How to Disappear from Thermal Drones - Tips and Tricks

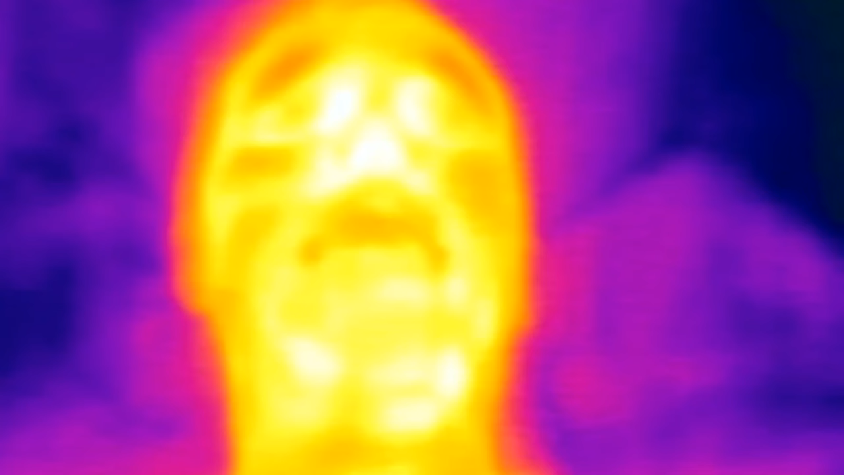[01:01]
Every living thing gives off heat.
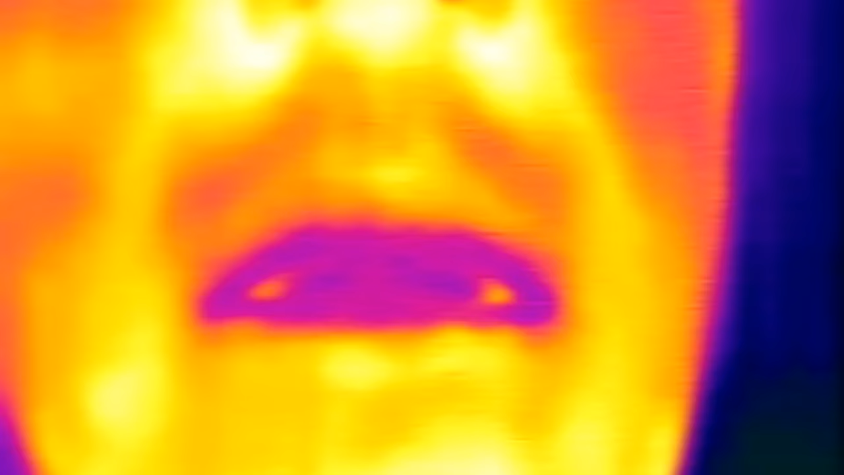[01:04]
It's like an invisible fingerprint that thermal drones can pick up. They create images based on heat differences, highlighting anything warmer than its surroundings.